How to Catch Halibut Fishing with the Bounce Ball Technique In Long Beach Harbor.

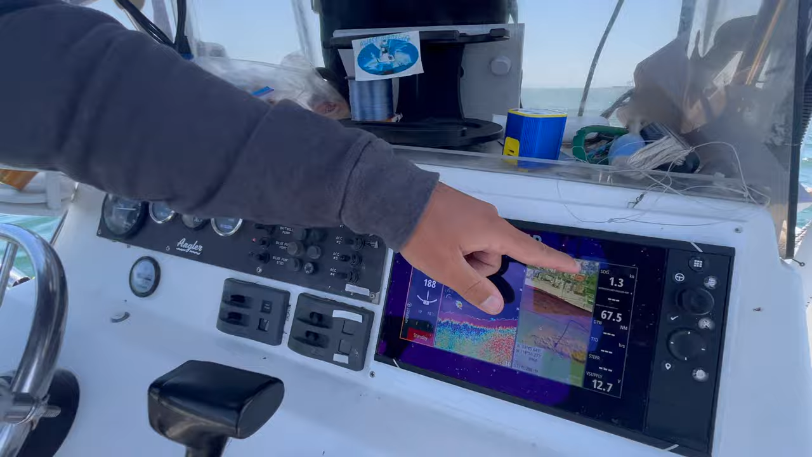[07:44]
It just went up, but I promised you it was below one knot two seconds ago. But, that's what you guys want to do.